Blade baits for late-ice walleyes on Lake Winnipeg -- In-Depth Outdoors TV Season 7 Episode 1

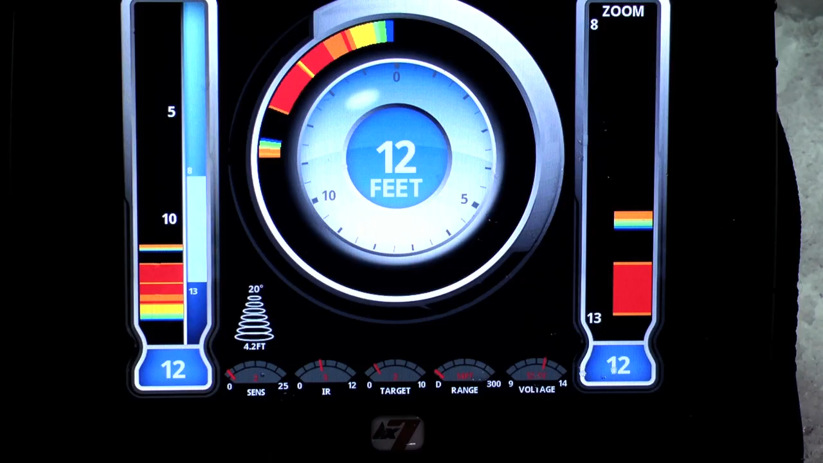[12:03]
Get those fish to come in from a distance, and then once you have them under your bait, and you're seeing the mark of that fish on your LX7, slow it down.